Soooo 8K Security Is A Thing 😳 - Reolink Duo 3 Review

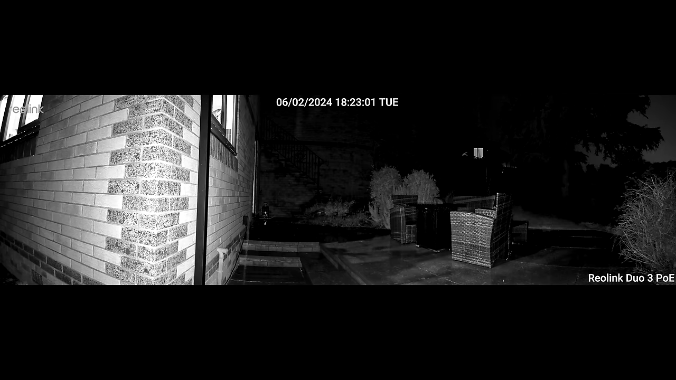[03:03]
It can of course still do the old fashioned black and white mode,